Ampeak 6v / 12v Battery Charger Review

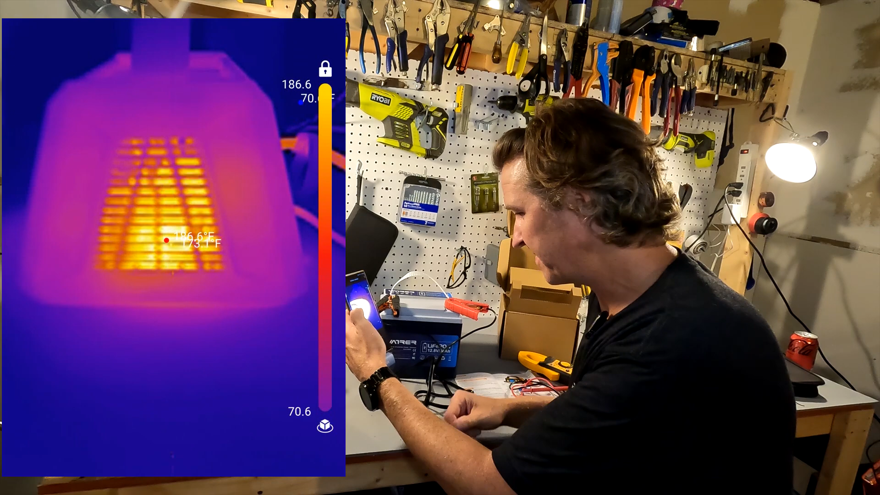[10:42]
and you can see right there that uh we're looking at almost 200 degrees. Yeah it looks like it well now it shows only 160. So let's kind of yeah there we go way back in the back back there though 191.
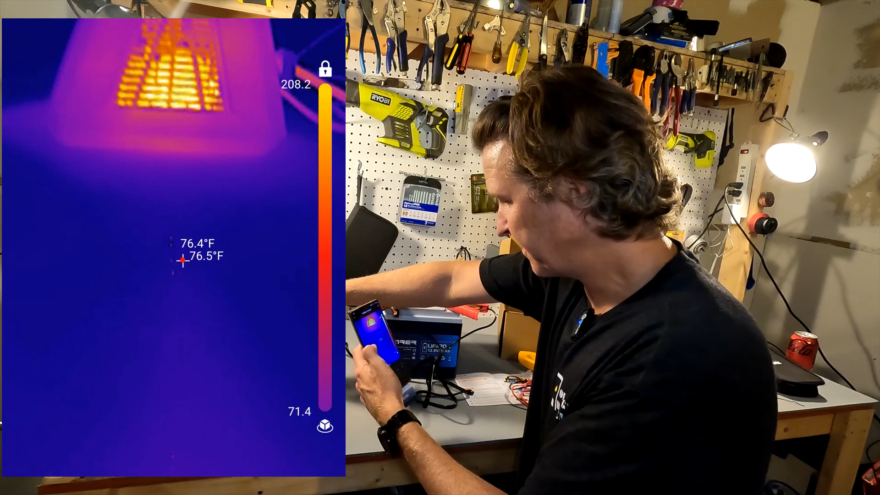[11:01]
On screen: spot 76.5°F
Let's look at the front oh oh man okay bottom of the unit is 130 degrees yeah and that's uh that's crazy that's like a hundred and yeah 100 degrees so I mean it's just a little warm it looks scary but it's just a little warm it's no big deal but the bottom of the unit does get uh you know it gets up there uh the whole unit by you know in itself is staying relatively cool you know
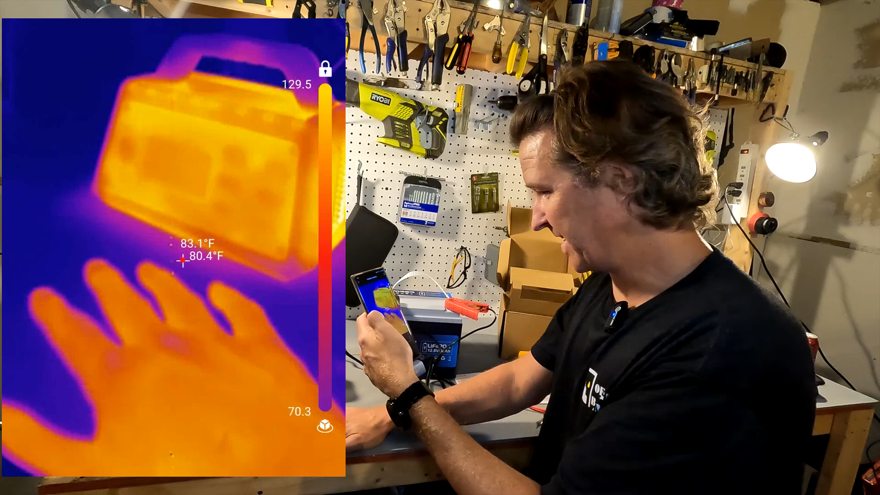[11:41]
On screen: spot 80.4°F
90 95 degrees uh you know the room temperature is around 70 you know around 70 degrees I mean so this is about 70 and you can actually see in my hand prints so um but the unit itself is staying pretty pretty cool the um the fan has been staying on the entire time
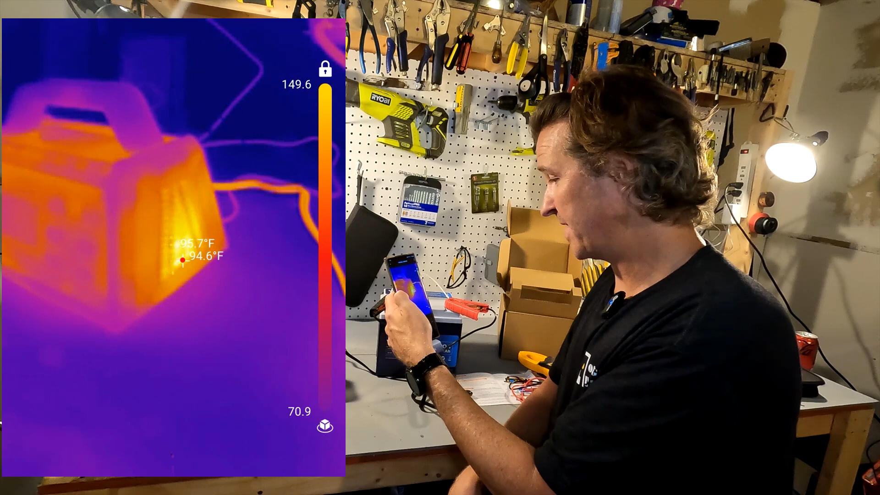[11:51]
and it makes sense because that the inside the insides reaching about 190
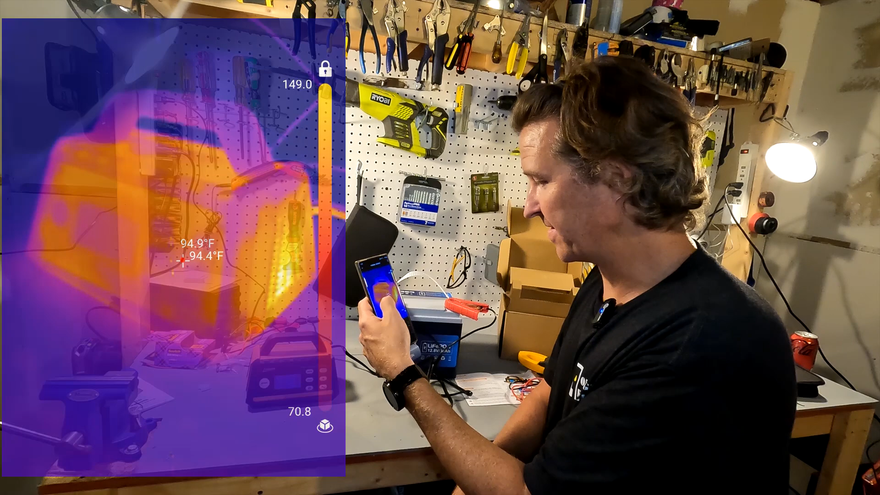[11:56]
degrees so that kind of goes to show you um you know I'm I'm in a basement right now and it is you know it's